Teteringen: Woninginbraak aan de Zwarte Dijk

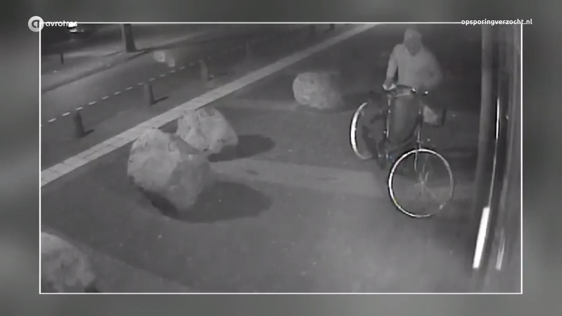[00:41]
Hij zet de op het oog nieuwe oma fiets met damesmandje keurig neer voor hij probeert te pinnen met de bij de inbraak buitgemaakte bankpas. Probeert, want ondanks het briefje waar hij op tuurt, toetst de man drie keer een verkeerde code in en wordt de pas geblokkeerd.
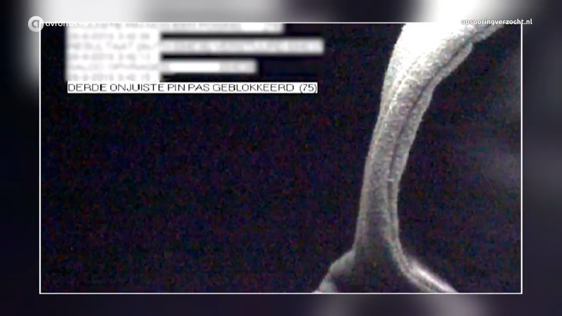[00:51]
Hoewel hij er eerst op let niet in beeld te komen, vergeet hij dat hier.
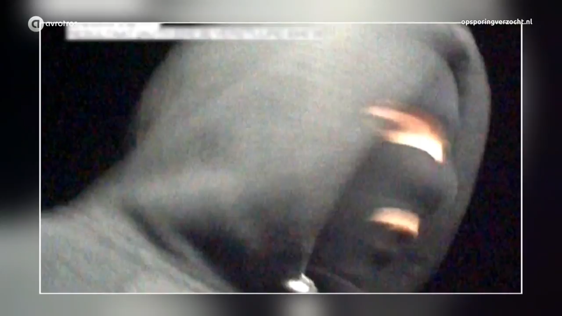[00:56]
Omdat de man op de fiets is, zou het heel goed om een plaatselijke inbreker kunnen gaan.
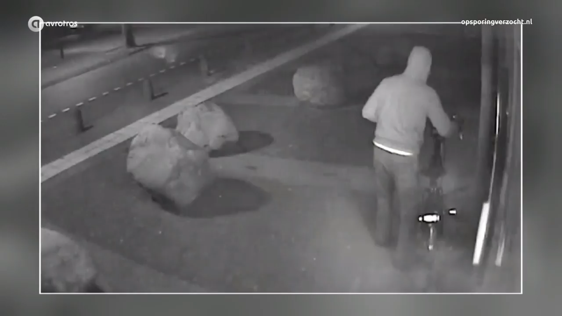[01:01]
Ondanks de bivakmuts is er best veel van de blanke tot licht getinte man te zien. Zijn bruine ogen.